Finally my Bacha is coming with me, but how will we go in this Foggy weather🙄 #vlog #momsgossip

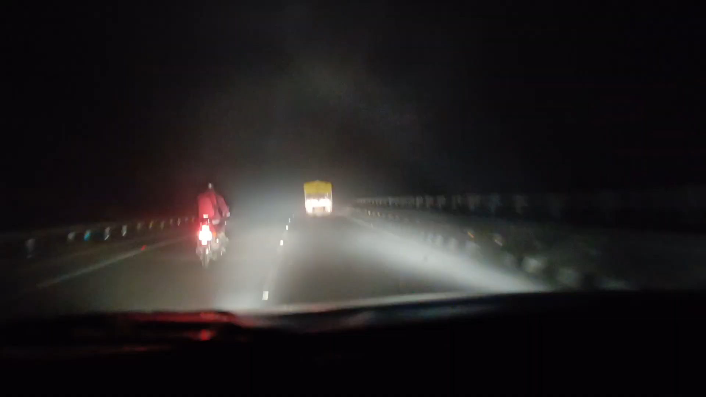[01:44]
तो अभी हर्रावाला से आगे हमें कोहरा मिलना शुरू हो गया है, और ये हरिद्वार रोड है जहाँ पर टोल भी पड़ता है। हाँ बेटा, माता रानी की स्टैचू बेटा ये राइट साइड में है, कोहरा लग चुका है वैसे खतरनाक। माता
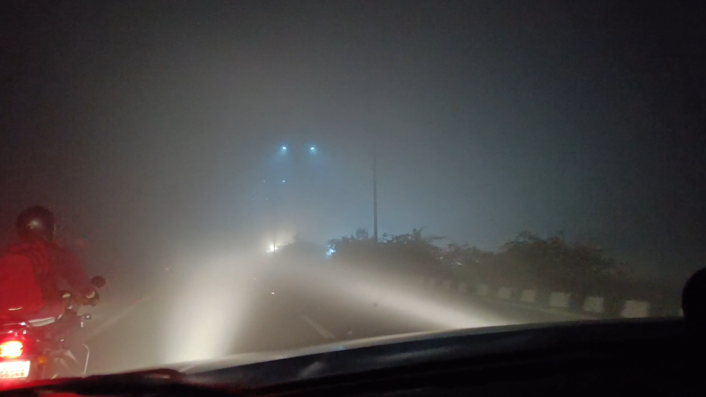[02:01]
रानी पार्किंग लाइट ऑन है। हाँ बेटा, माता रानी का स्टैचू दिखेगा बेटा अभी ना आपको, अभी धुंध हो रही है ना ऐसी। ये रहा बेटा, ये रहा। जय माता दी, जय माता दी। तो ये थोड़ा सा आपको कैमरे में फिर भी दिखाई दे रहा होगा, बट ये सामने से विजिबिलिटी बहुत कम है।
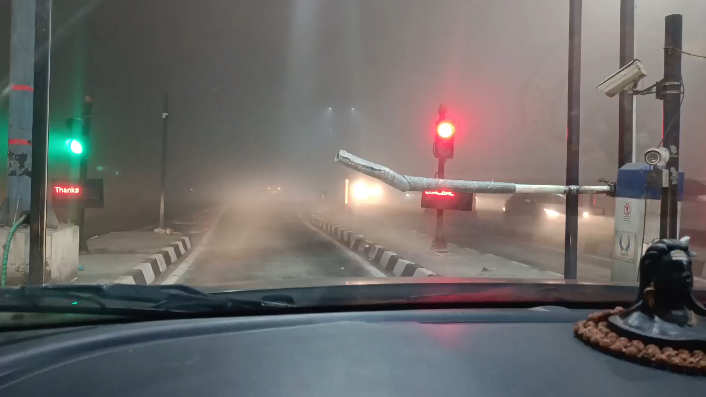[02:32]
विजिबिलिटी बहुत ही खतरनाक हो रखी है भाई। माँ देखना, देखो कैमरे में देखो कितना सही साफ दिख रहा है ना आगे तक, और वैसे दिख नहीं रहा आगे कुछ।
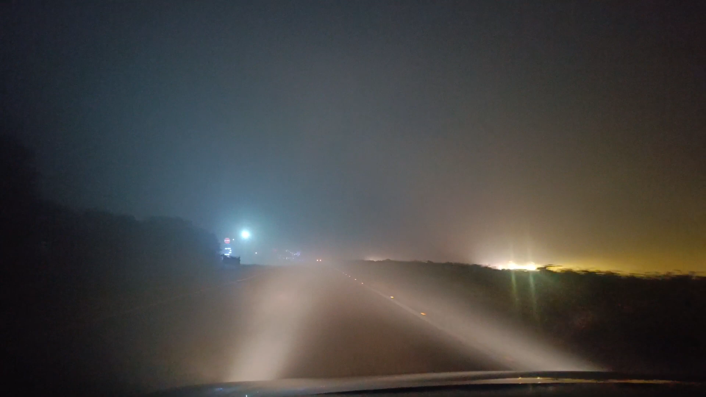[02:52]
हरिद्वार में हम लोग को धुंध नहीं मिली, लेकिन यहाँ पर भी हम लोग को धुंध मिल रही है।